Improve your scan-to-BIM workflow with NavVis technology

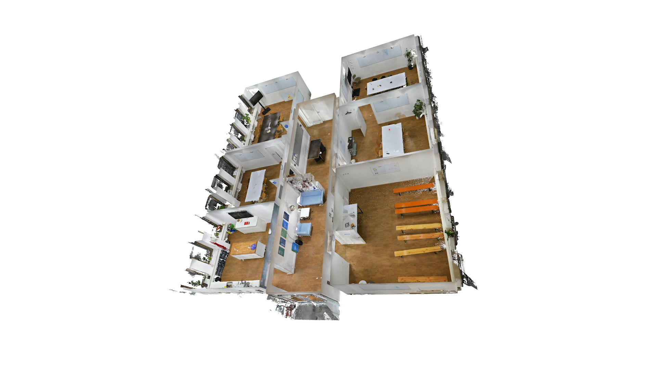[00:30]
One is our filtered classical point cloud which has very nice colors that allows you to easily recognize what is shown in the 3D point cloud and then there's another option that we
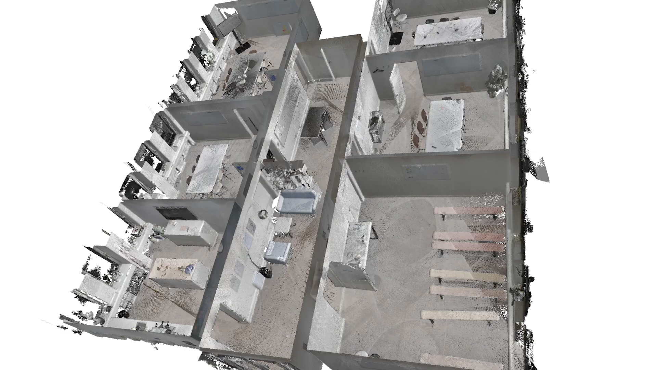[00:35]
call the raw point cloud and this point cloud is basically showing just gray values that correspond to the intensity of the laser scanner response.